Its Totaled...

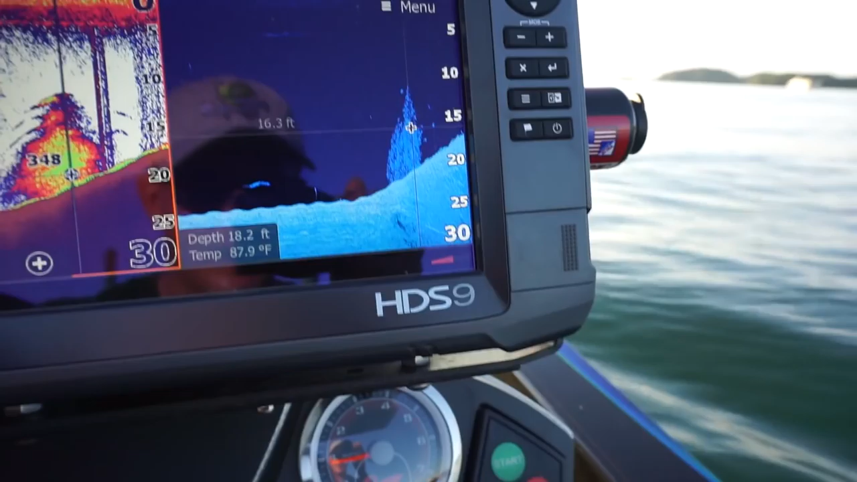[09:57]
On screen: depth 18.2 ft, water 87.9°F
all right guys i just came up on this spot and these fish start school and i had about a four or five pound spot swirl on me that's a brush pile right there and
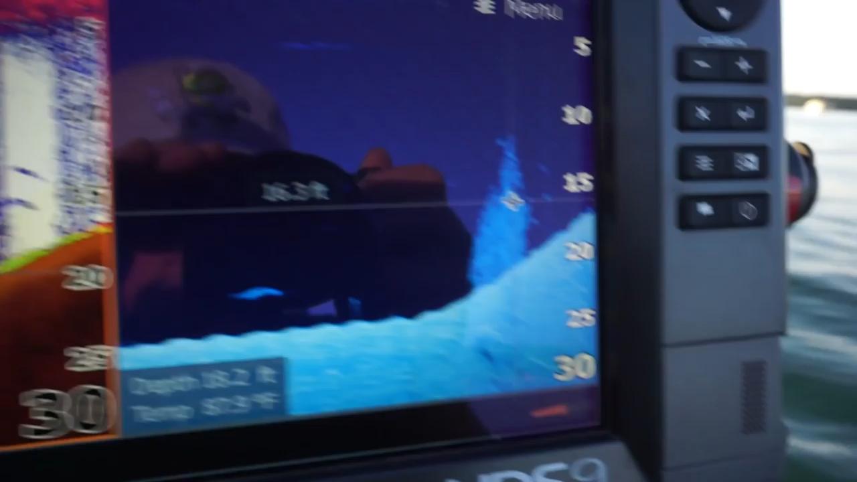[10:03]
if you look on the down scan those are fish all around it those little dots right here those are all fish
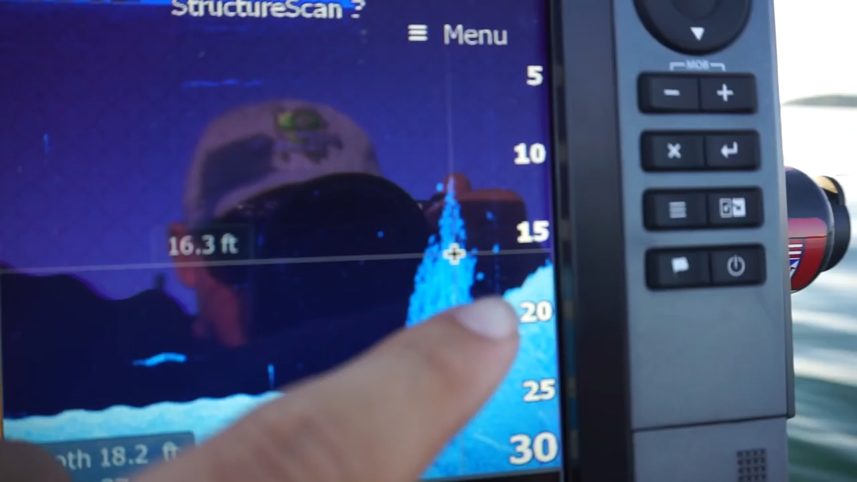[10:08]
On screen: depth 18.2 ft
that's how they're stacked on this oh get them get them